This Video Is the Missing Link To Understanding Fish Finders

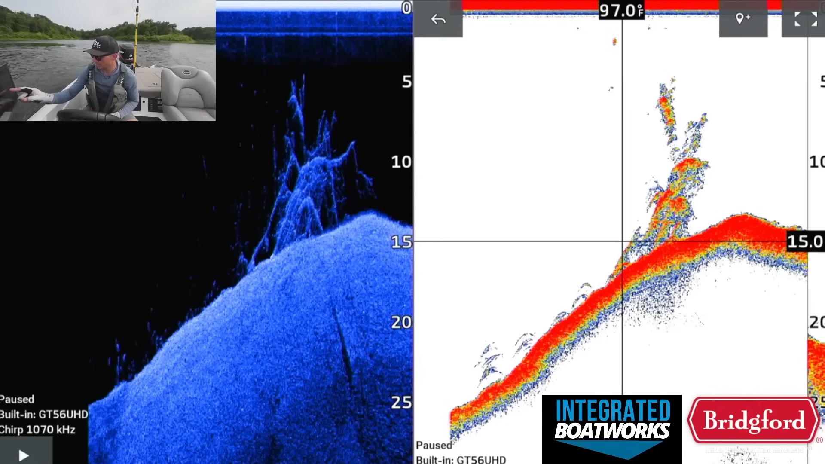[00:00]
On screen: water 97.0°F
What's up y'all welcome back to Fish the Moment. In this video I'm going to show you what several different brush piles look like on 2D sonar,
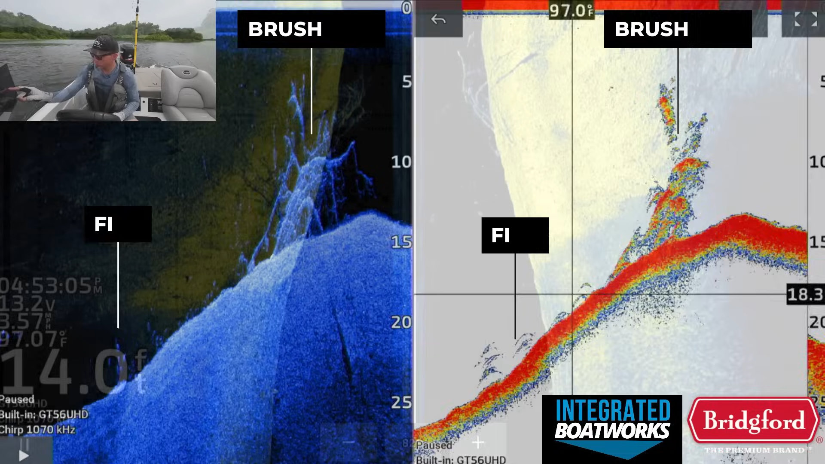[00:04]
down imaging, side imaging,
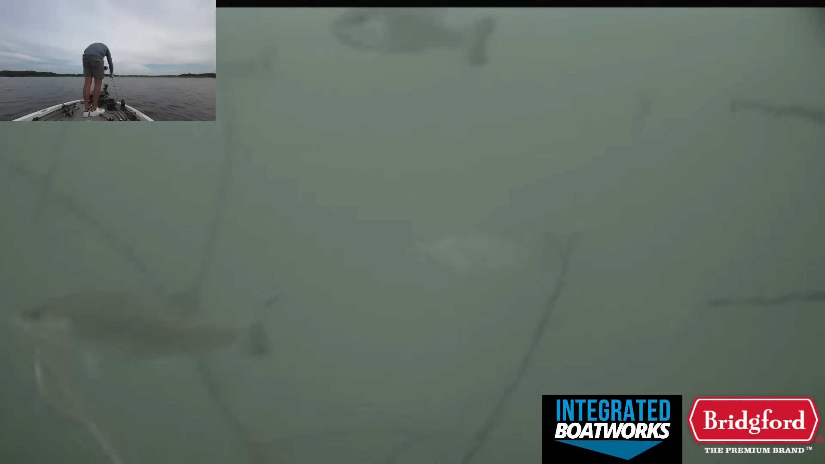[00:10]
as well as live scope and on an underwater camera so you can compare all of these different images of
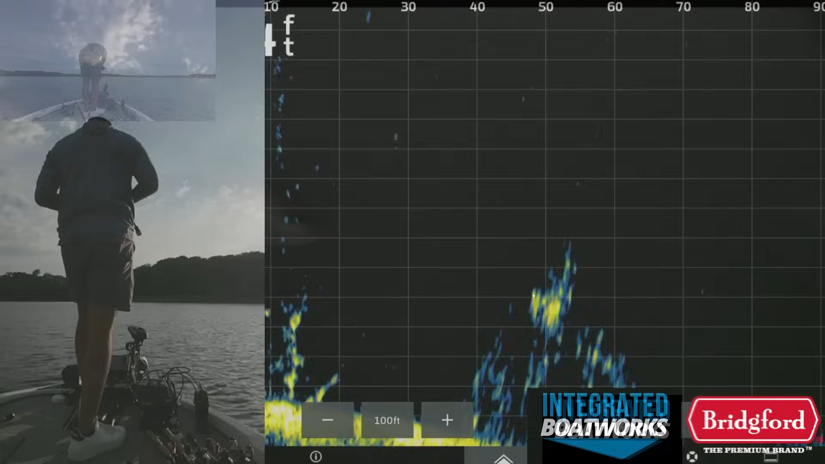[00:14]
a brush pile to know exactly what you're looking at when you go to the lake. Let's get into it.
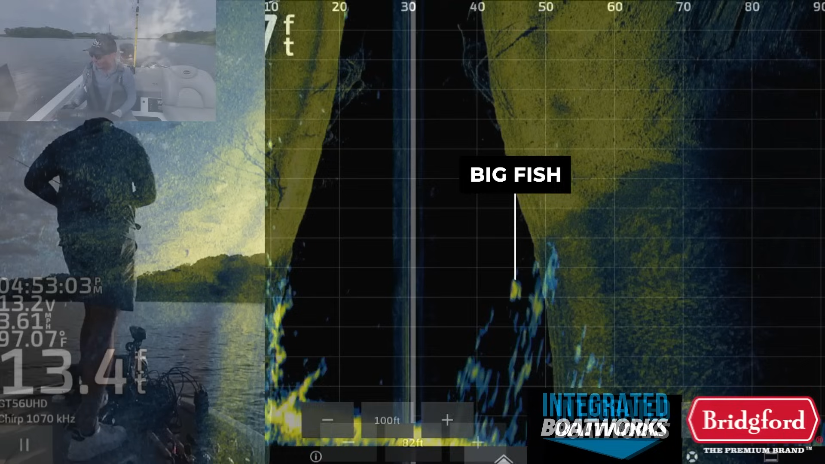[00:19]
On screen: water 97.07°F
Here's the first brush pile I graphed on side imaging.
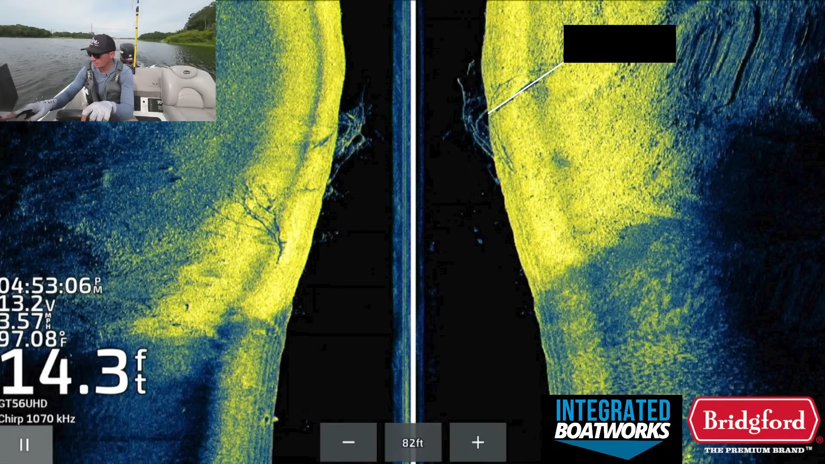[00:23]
On screen: depth 14.3 ft
It's in about 13 feet of water and right now it's directly below the boat on my side imaging image. There's also a little piece of brush on the left side of the boat as well and you can
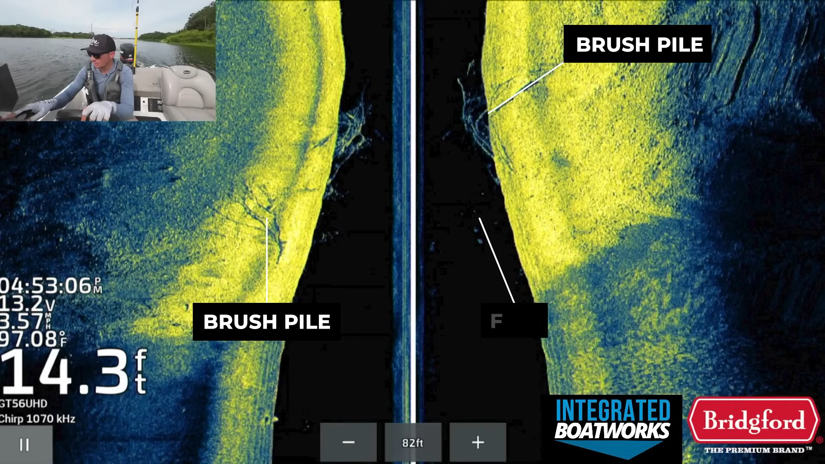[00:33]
On screen: depth 14.3 ft, water 97.08°F
see a few fish that are sitting in front of the brush pile in the black space on the side imaging image.
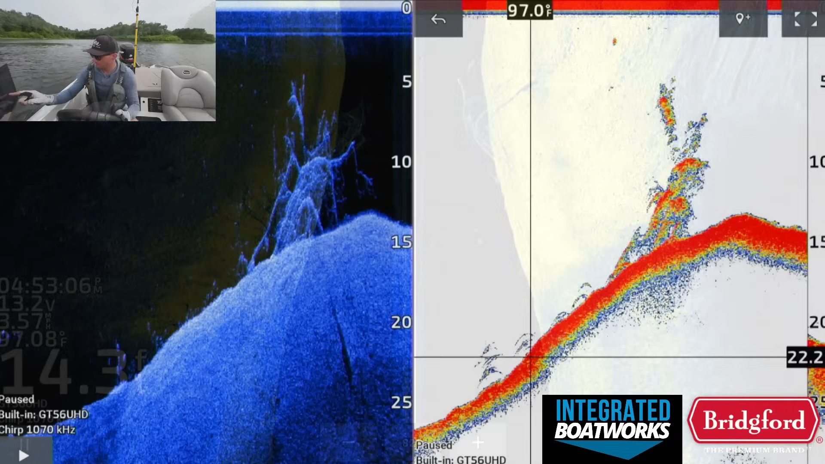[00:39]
Here's a look at the same brush pile on 2D sonar and down imaging. You can see several fish that are setting up in front of this brush pile just to the left of it in these two images. There aren't that many fish actually set up around the brush pile itself, maybe a few small dots that you can see on down imaging that may be bluegill or smaller bait fish. However, there aren't that many fish actually set up in the brush pile itself.
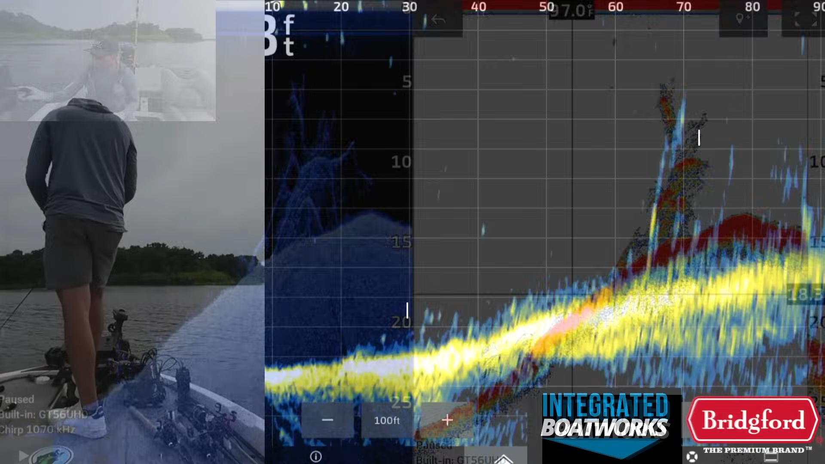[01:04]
If we switch to the live scope view, you can see the fish that we saw on down imaging in 2D sonar closer to the bottom and out in front of the brush pile.
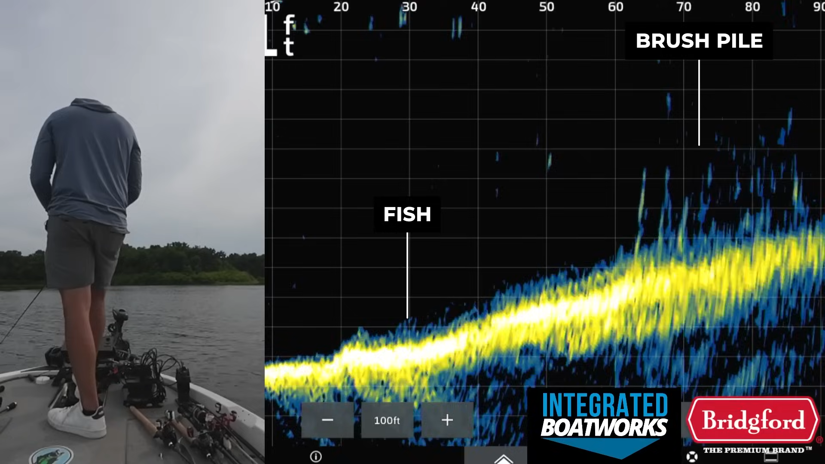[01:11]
I tried fishing for these fish with a variety of baits but couldn't get them to bite. I then moved closer to the brush pile and again I didn't see very many fish, if any, in the actual brush pile itself on live scope.
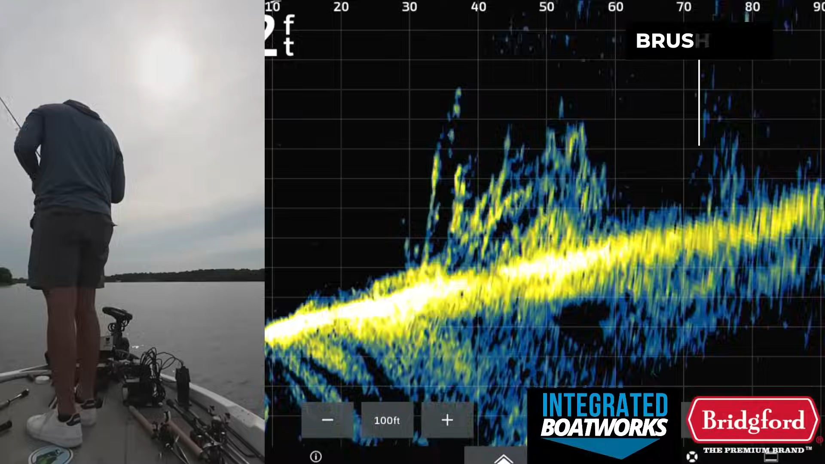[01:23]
Finally, I dropped the new aqua view camera I got down in this brush pile to see what it looks like on video.
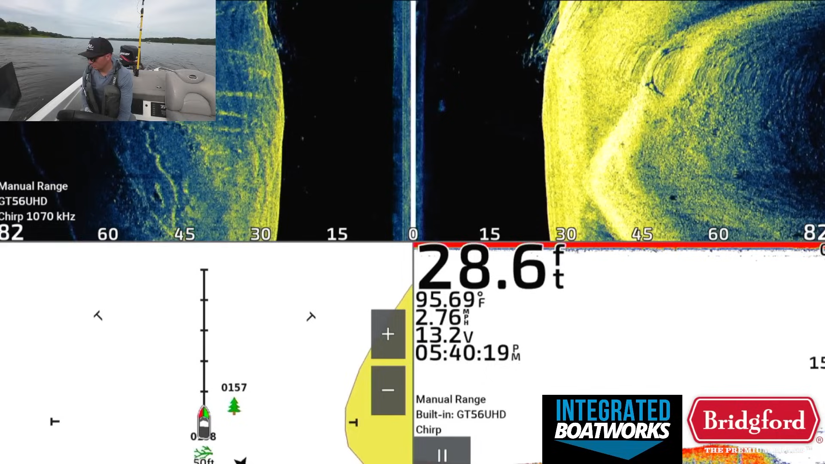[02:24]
On screen: depth 28.6 ft, water 95.69°F, speed 2.76 mph
Next, I wanted to find a brush pile with a few more fish actually related to the brush itself. It took me about 15-20 minutes to find another brush pile that had fish in it, and when I graphed this one with my side imaging, you can actually see a few fish in the black space right next to that brush.
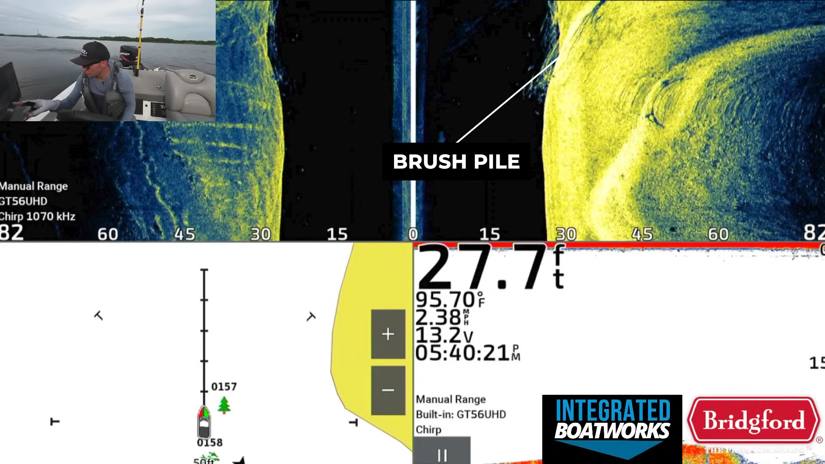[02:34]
On screen: depth 27.7 ft, water 95.70°F, speed 2.38 mph
I switched the screen a little bit too quickly so you don't get the perfect image of this brush pile, but you can at least see what it looks like from this angle on side imaging.
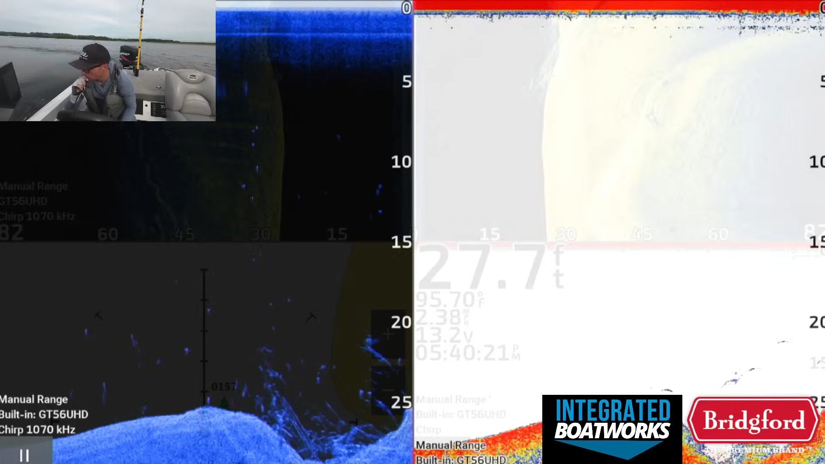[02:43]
On screen: depth 27.7 ft
If we switch to the down imaging in 2D sonar view, you can see that there are quite a few dots visible on the down imaging side,
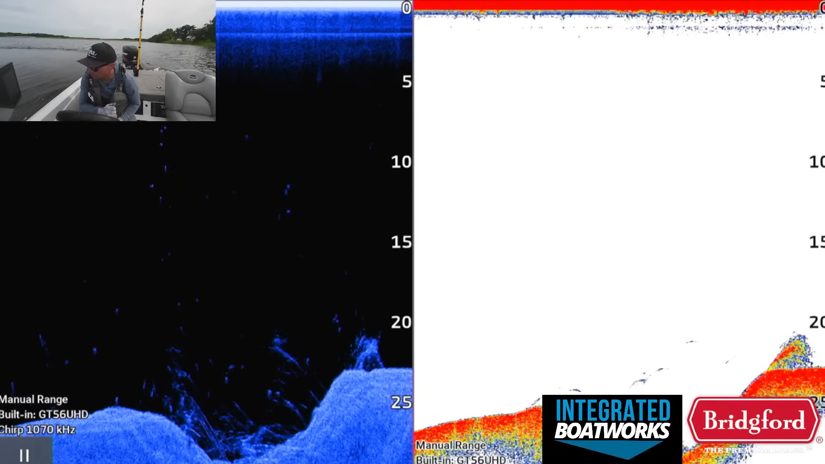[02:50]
but not very many arches visible on the 2D sonar side. I've made a video explaining my 2D sonar settings where I basically take the sensitivity down to a point where I filter out a lot of the smaller fish and smaller bait fish,
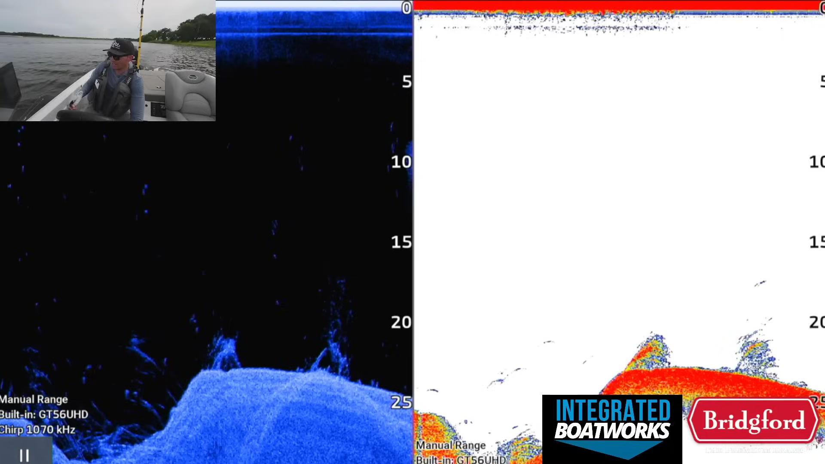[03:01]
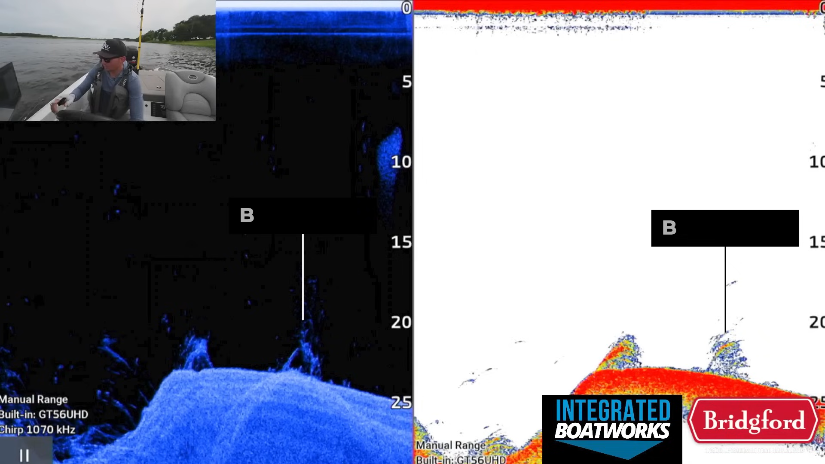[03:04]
so you're not going to see as many arches on my 2D side as you will on the down imaging side.
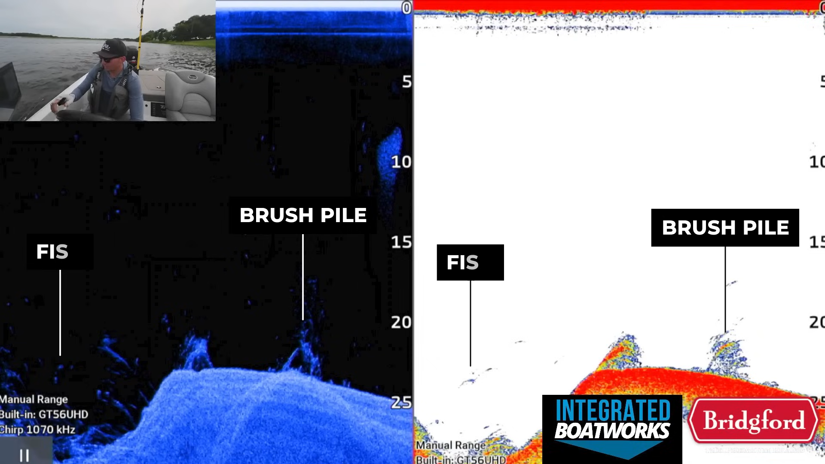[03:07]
This is on purpose. If you want more information about this, you can check out the video I've linked down in the description.